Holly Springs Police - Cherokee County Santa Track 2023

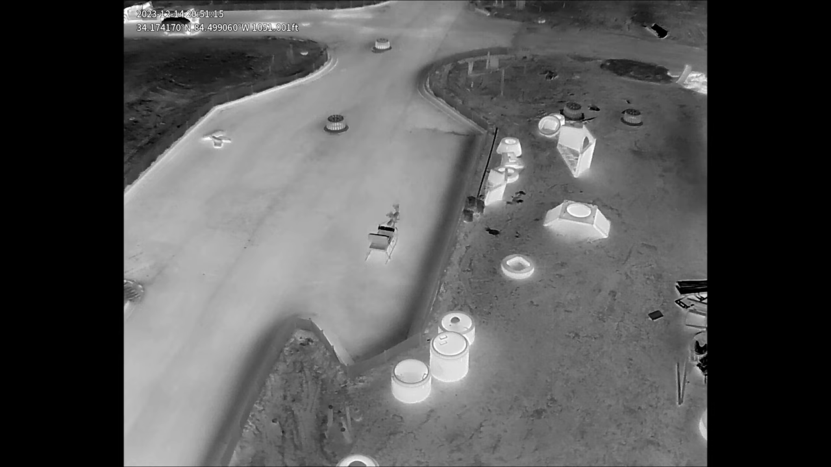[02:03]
What is that? Is that a sleigh? I think so.
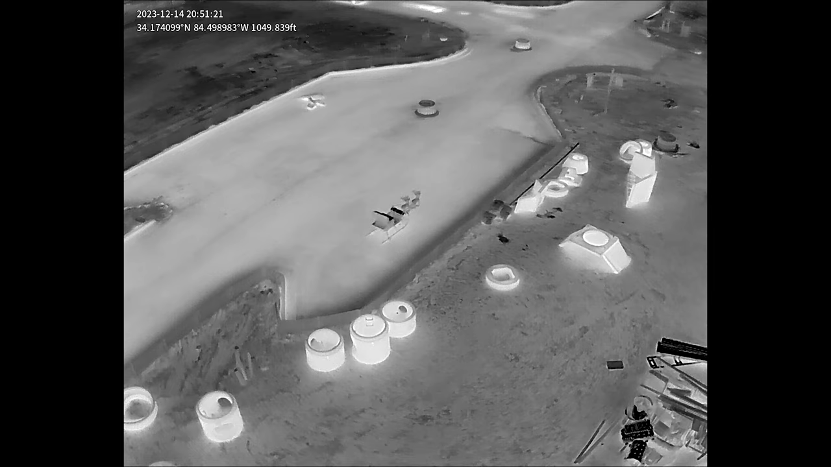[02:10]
It looks, it looks empty, doesn't it? I don't know. Let's just get a tow truck. 734 Cherokee.